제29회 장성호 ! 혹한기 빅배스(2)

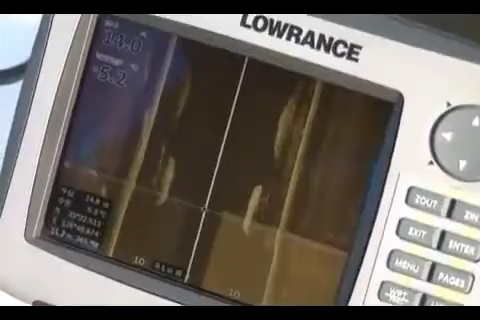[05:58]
아직도 많이 그대로 남아있습니다 바로 첫번째 배스를 잡은 자리인데요 2키로 200이 나갔던 그 배스를 잡았던 장소입니다